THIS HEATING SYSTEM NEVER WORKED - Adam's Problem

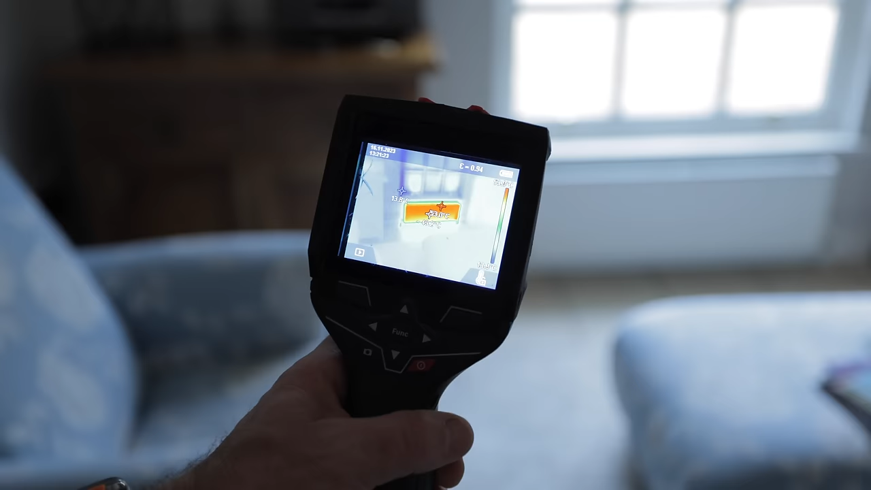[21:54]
This one wasn't getting hot at all earlier. Look at that.
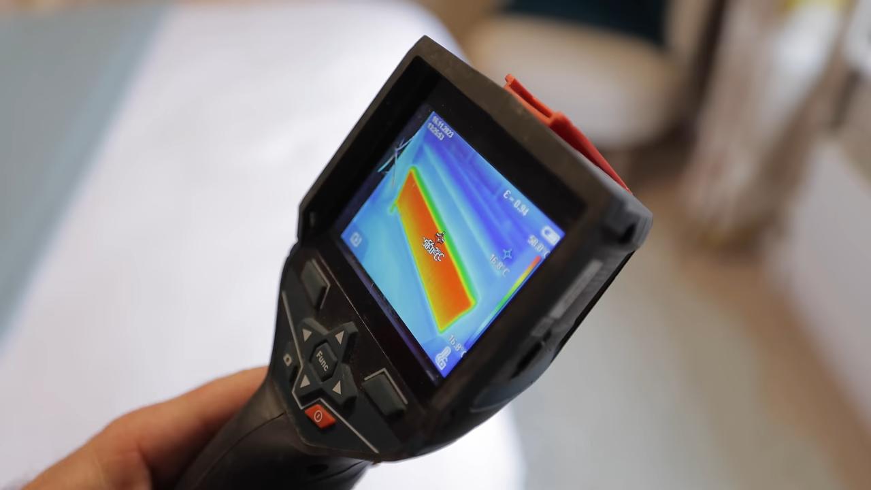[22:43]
That one's just cooling off now. 58. Woo, baby!